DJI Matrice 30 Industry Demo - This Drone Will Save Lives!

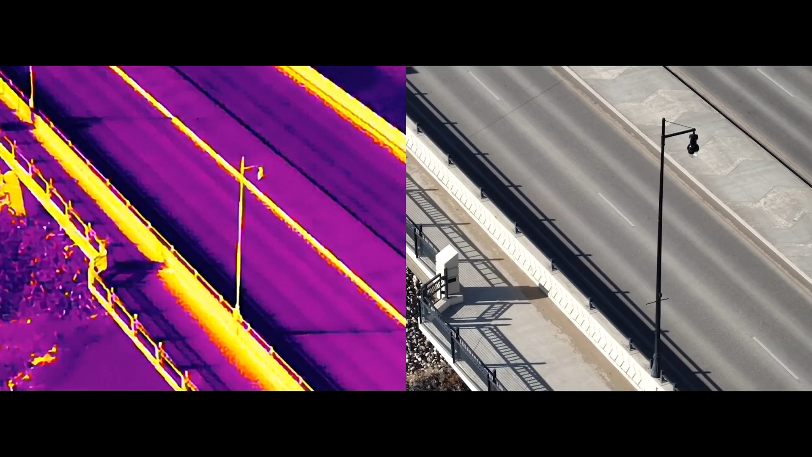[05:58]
So what I did actually when I was done visiting with them I went out to the bridge and I actually found a hot spot as I was doing my own kind of mock thermal inspection.
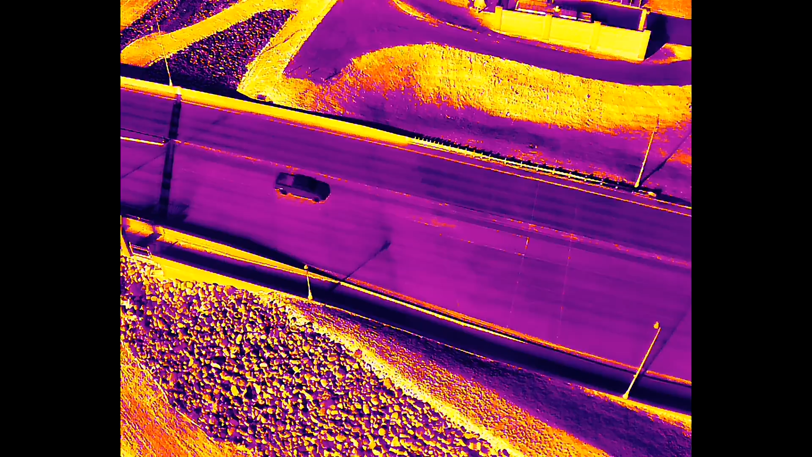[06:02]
So is this a spot that requires attention?
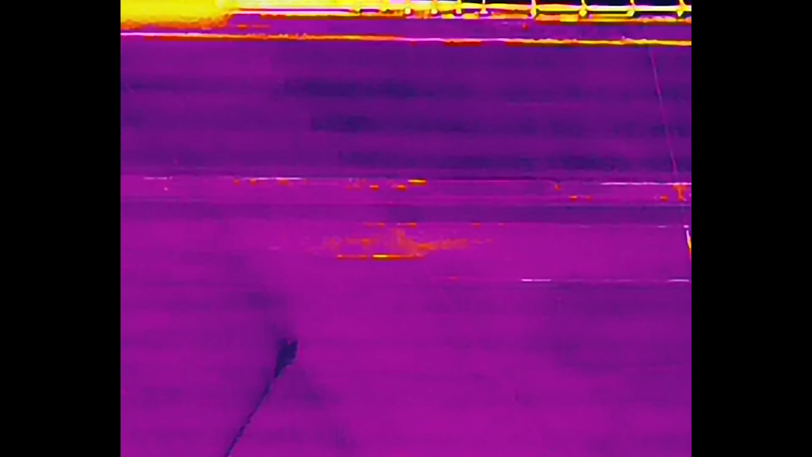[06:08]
I have no idea but I bet when these two guys watch this video they'll know if it's something that they should investigate further.